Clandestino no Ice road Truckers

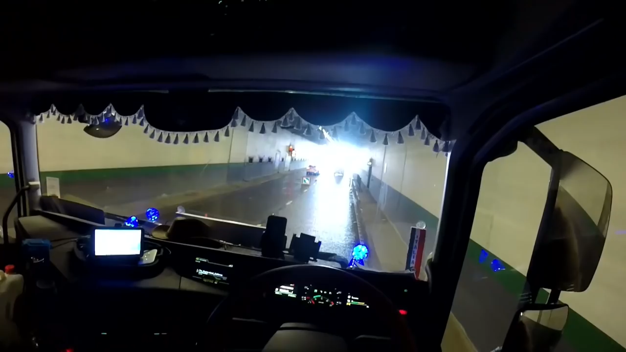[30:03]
Tá cheio de neve lá, ó. E é subida ali, senão... Pelo menos eu pego em bala lá e não fico parado ali, né? Senão eu travo.